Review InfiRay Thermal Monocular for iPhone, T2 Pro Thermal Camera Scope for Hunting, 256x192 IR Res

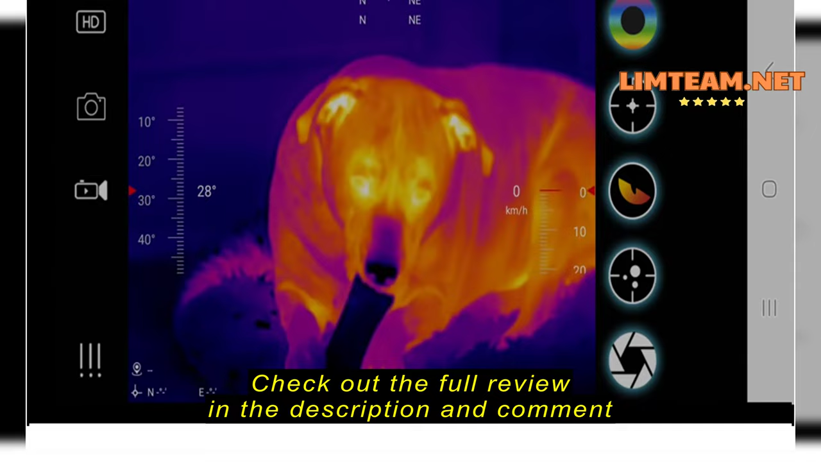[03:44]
And there's the corner. No Jada.
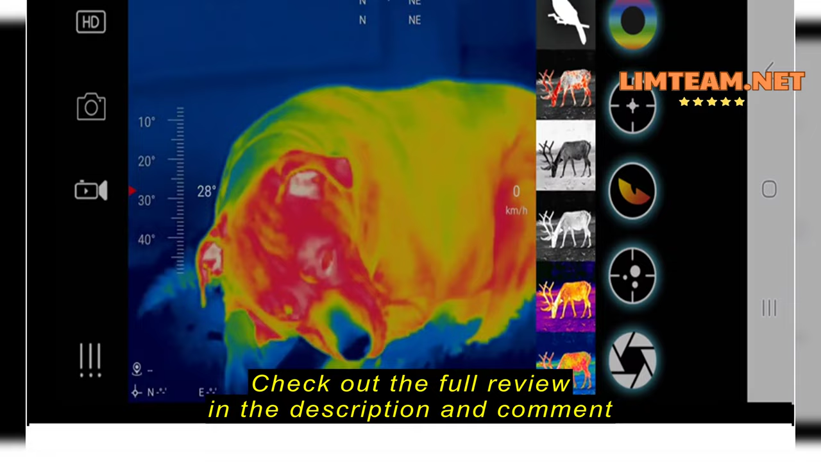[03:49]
No Jada. That's that one. That's that one.
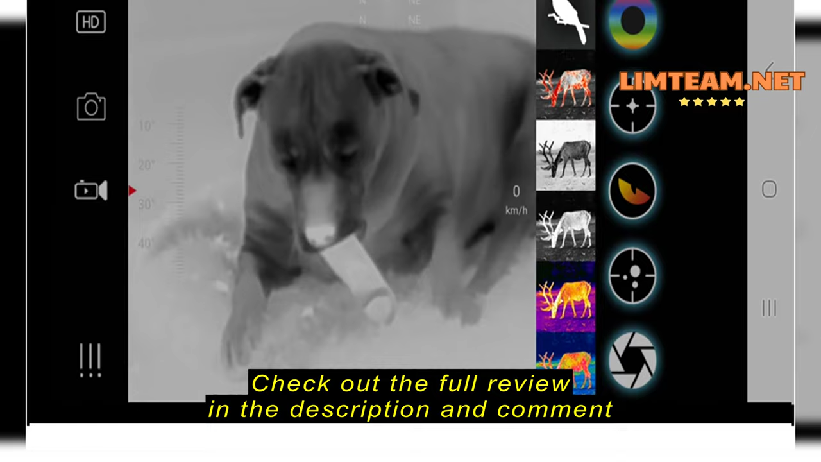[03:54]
That's that one. That's the black one.